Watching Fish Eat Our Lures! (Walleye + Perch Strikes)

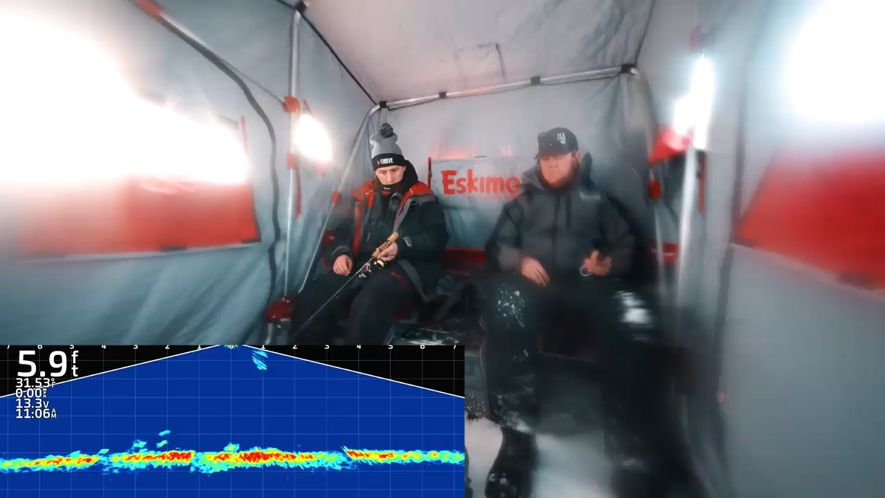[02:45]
On screen: depth 5.9 ft
Just want to see them all dart away and a big mama mark come through. You know. Ooh.
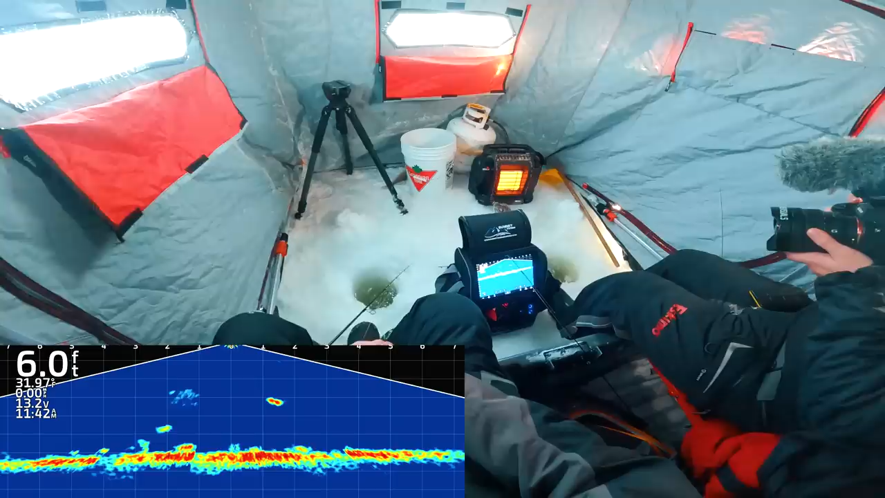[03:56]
On screen: depth 6.0 ft
Ooh, look at this. Ooh, there's something bigger coming in. Oh, yeah. Brandon's got the cam, I've got the rattle bait.
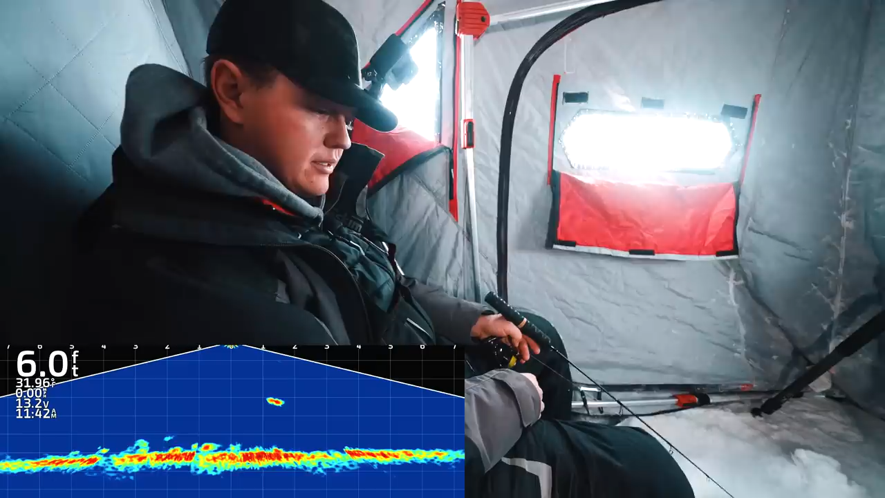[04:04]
On screen: depth 6.0 ft
Oh, here we go, come on.
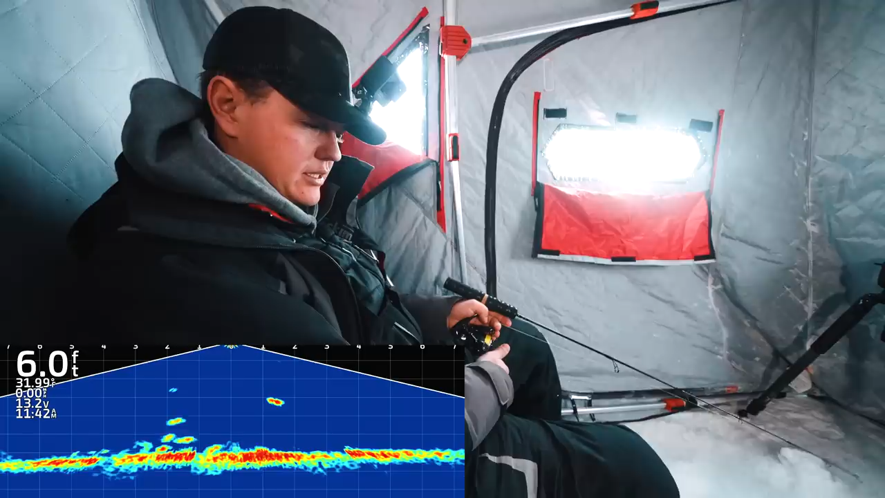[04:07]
On screen: depth 6.0 ft
Those look a little bit bigger size. We're on.
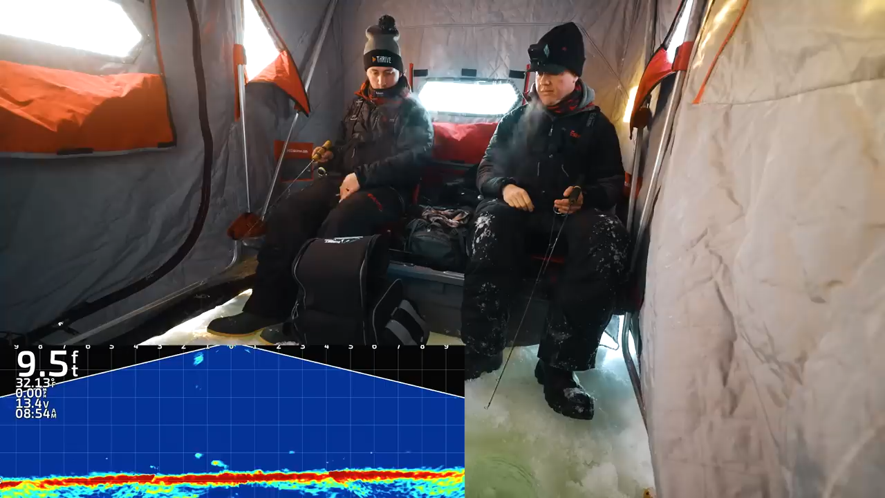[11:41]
On screen: depth 9.5 ft
Cleansing, yeah. Looks a little bit bigger. Nice. Big enough to bite my bait.
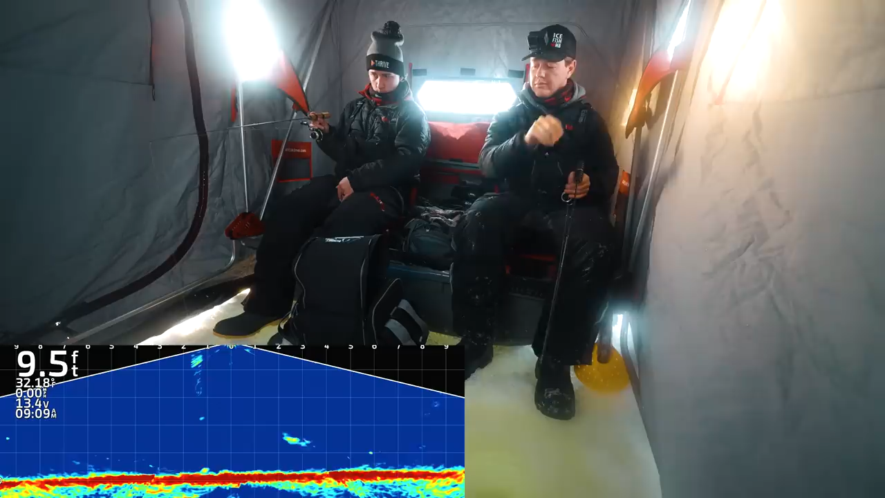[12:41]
On screen: depth 9.5 ft
Yeah. Oh, big fish on the right. Bada, bada. This hasn't shown interest yet. Oh, yeah, he's showing interest now. He's gonna eat that tiny rattle bait. How's he not hit it yet? Nice. My guy. He's a little tiny.